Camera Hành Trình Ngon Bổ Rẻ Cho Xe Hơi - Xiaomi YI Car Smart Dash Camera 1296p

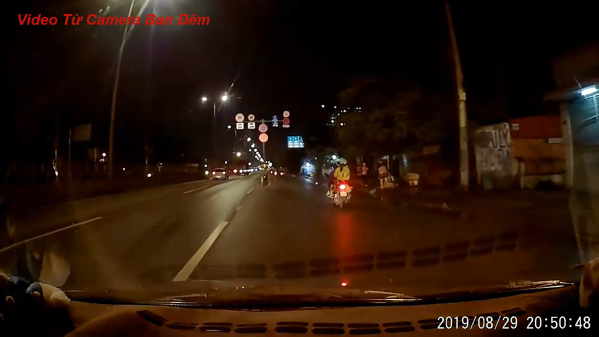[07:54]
Xác biển số hơn, tại vì nhiều khi cái đèn biển số nó chói nó làm cho cái cam nó sẽ không thể rõ được. Đây là chiếc xe máy biển số 61H1-03245.